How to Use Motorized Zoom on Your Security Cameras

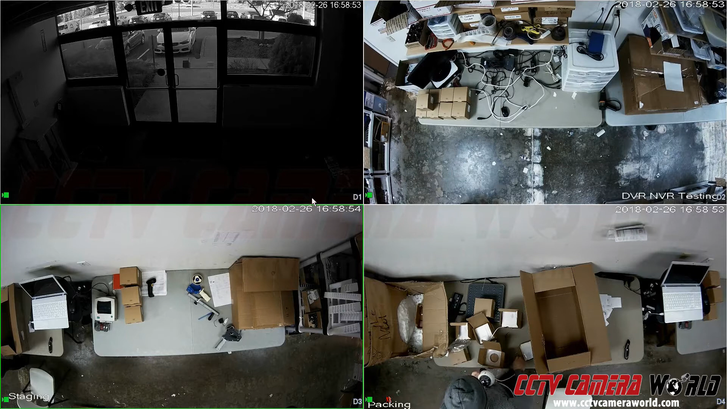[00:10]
Our NVRs and DVRs also allow easy control of cameras with motorized optical zoom lenses or even PTZ cameras that are compatible with our units. In this case this is an IP based system and all you need to do is just select first the channel you want to control the lens in and right click and select PTZ.